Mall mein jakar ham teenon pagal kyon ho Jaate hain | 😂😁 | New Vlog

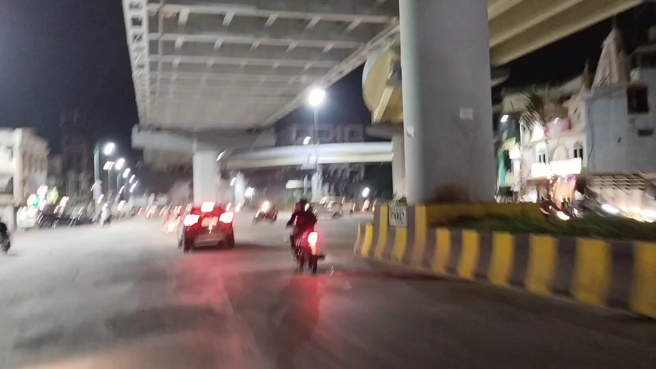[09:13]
देख सकते हैं क्या ही हाँ आप प्लाइओर बन रहा है एक नम प्यारा सा ब्रिज देख सकते हैं और यहाँ पर